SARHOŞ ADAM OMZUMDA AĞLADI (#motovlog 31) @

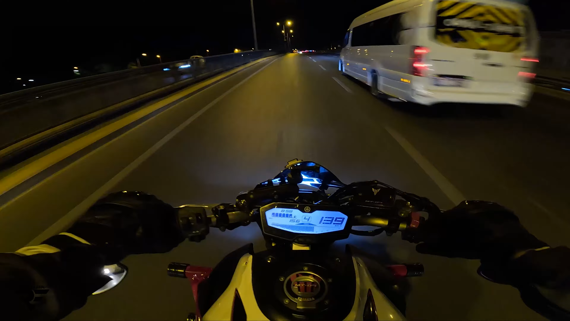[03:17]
Hem arabalar bizi fark edebiliyor, hem de biz arabaları daha güzel görebiliyoruz. En kaymış ya. Sinek vizörden tam göremiyorum.
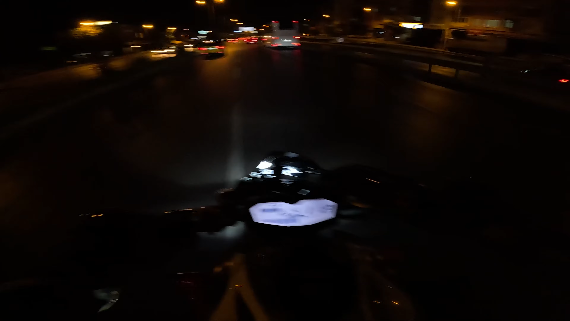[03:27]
Yine sinek vizörüm takılı. Karanlık yerlere gidemeyeceğiz çok fazla.
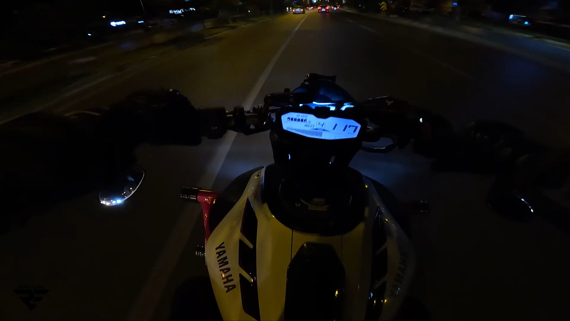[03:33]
Yakıtımızı aldık ama deponun üzerine benzin dökmüşler birazcık ya. Buradan bir U dönelim artık. Yeter. Senin o tabiini yerim. Burası neresi ya? Biz hiç bu tarafa gitmedik.
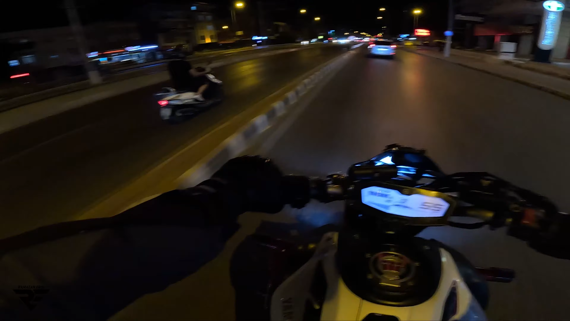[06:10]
İnsanların yüzlerini seçemiyorum. Bir tanıdık falan görsek, bulaşsak falan filan diyeceğim ama göremiyoruz abi.
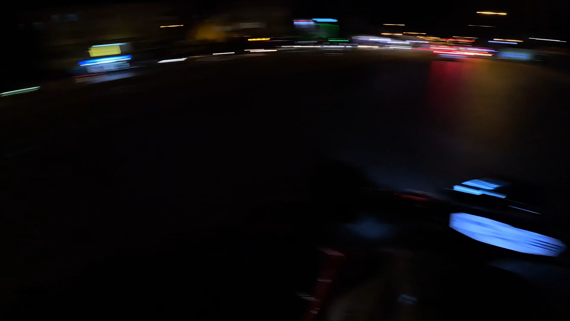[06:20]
Göremiyoruz abi. Ne oluyor amına koyayım? Outlast'tayız sanki. Millet karanlığın içinden çıkıyor abi buralarda.
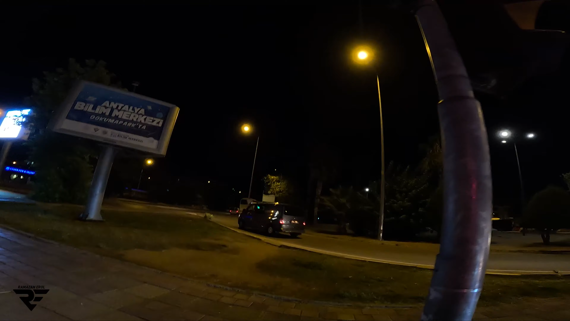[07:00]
Heh. Dayı atladı, bir şeyler yaptı amına koyayım. Delirdi ortalık. Ben mi gaz verdim? Herkes gitmeye çalıştı. Ay ay. Abiler ablalar açılın, yol açın. Vizörümün tam ortasında büyük bir böyle leke var anasını satayım. Sol sinyal önemli abi.
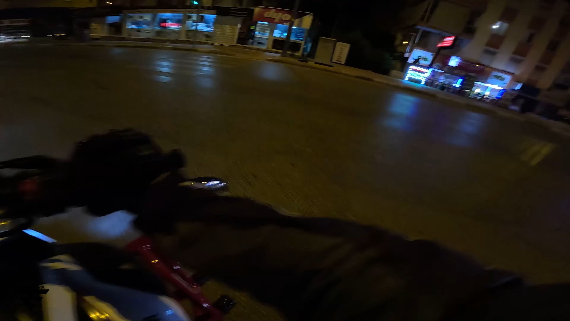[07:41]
Ulan yemin ederim dubaları gördüm ya, dedim çevirme var herhalde anasını satayım. Dedim çevirmeye gireceğiz galiba. Burası galiba Texas. Her yerde neden motorcu var ya? YBR tayfa burada galiba. Full YBR abi, bu ne amına koyayım.
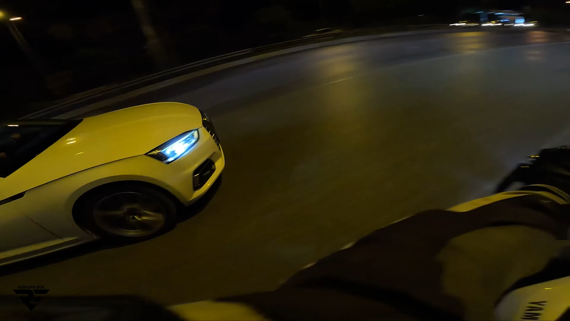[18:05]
Tam böyle 3'lü 4'ün arasında kaldı. Biraz birden geçmezse yığılabilir motor. O yüzden sağa attım kendimi. Bu video bu kadar dostlar. Kendinize iyi bakın. Gece gazlamasında böyle efkarlı olmayı, makas atmayı, böyle teker yapmayı vesaire çok isterdim. Ama maalesef elden bu geldi. Her gün her istediğimizde video çıkmayabiliyor. Yani bir olay yaşamıyoruz bazen.